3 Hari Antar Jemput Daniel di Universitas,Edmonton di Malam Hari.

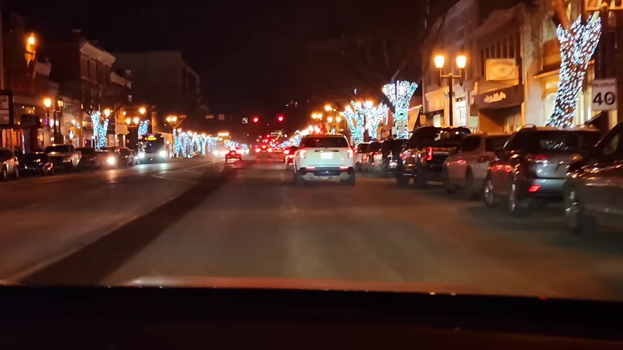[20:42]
Selama setahun is one year full, semuanya lampunya tetap nyala. Begitu tuh cantik kan? Sampai sana.
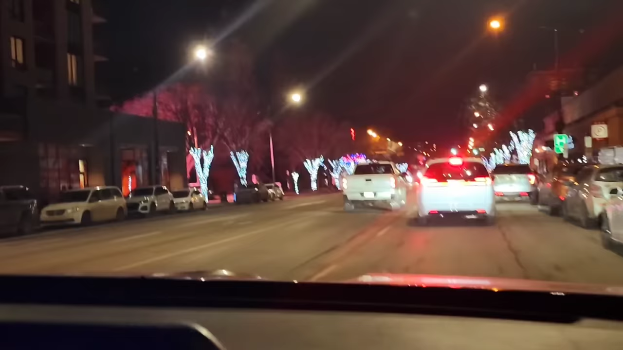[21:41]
Tadi siang beda kan? Nah, kalau malam kayak gini, saat ngambil Daniel. Lampunya kok putih gitu. Why the light all so white? Next time I will get the light like that. For the garden, it'll be nice. Yeah. Yes. Lovely. Look at that.